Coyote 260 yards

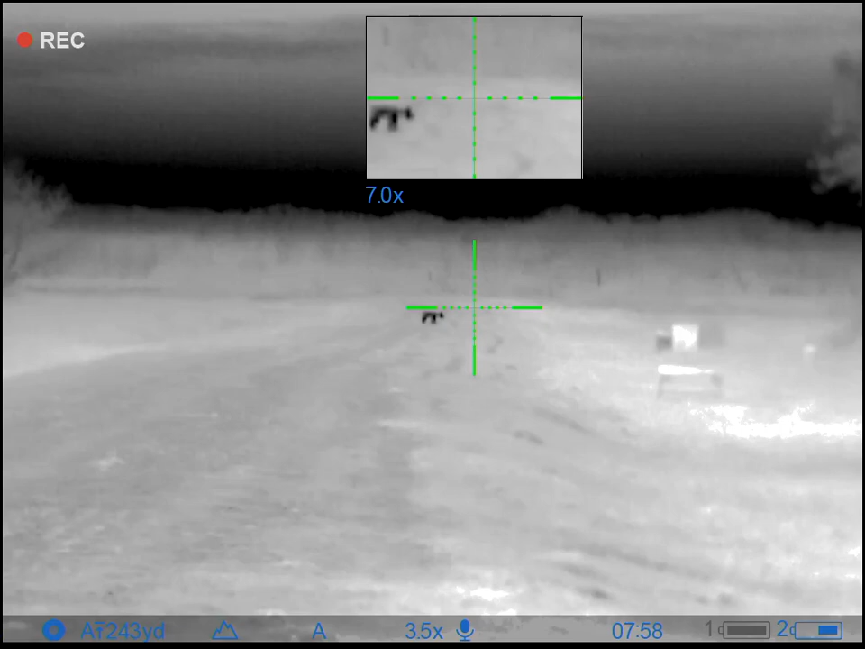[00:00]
I'm gonna try shoot him. I hit him. Maybe.
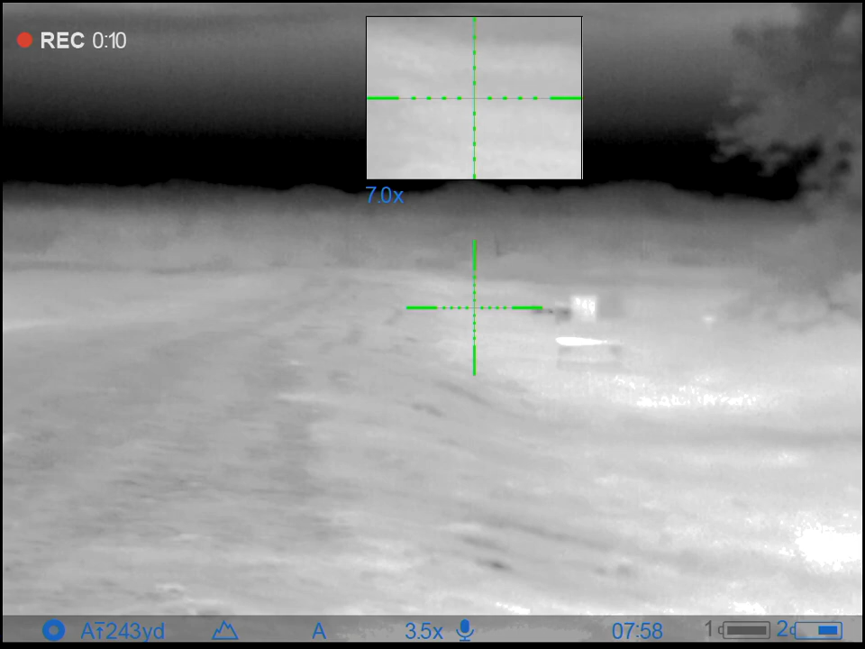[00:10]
Did he stop in the grass? They almost sound like you hit him. Yeah, I think I hit him.